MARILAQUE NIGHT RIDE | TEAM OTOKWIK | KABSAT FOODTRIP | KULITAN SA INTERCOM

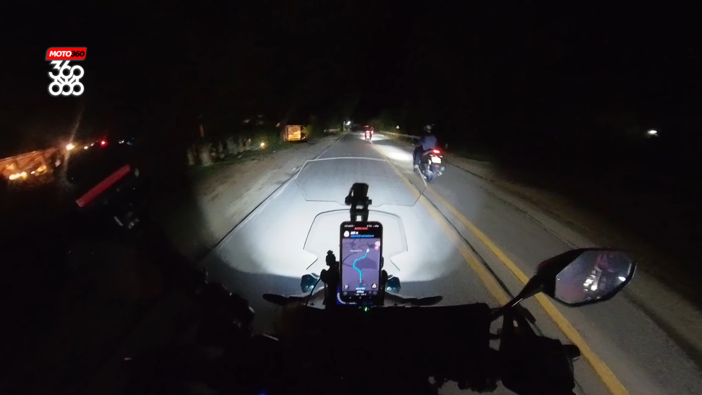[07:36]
Unahan nyo na, ililigo yata eh. Papasukin mo muna ito. Clear pa, clear. May papi at dilaw na... Dilaw na ilaw. Wait. Dilaw na ilaw. Mga walang helmet, mga tagal dito. Mga lokal, daso. Dami na tao. Maraming ang tao ngayon kasi nga holiday bukas. Hey. Lalo doon sa Hotshot, tingnan mo. Mas marami doon. Tama na, may mga asosasyon sa kanan.